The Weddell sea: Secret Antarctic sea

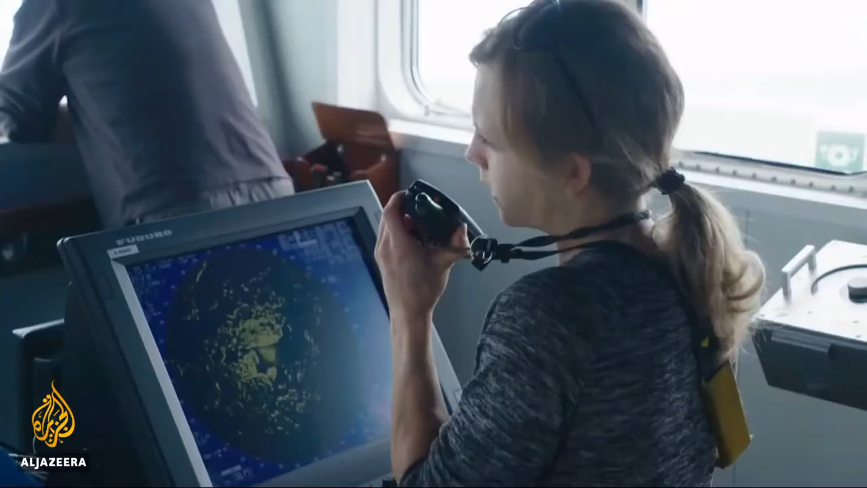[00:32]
It looks like an opening a few degrees to port. Yes, I'll make this break through some ice and it looks like golden water after that for a while.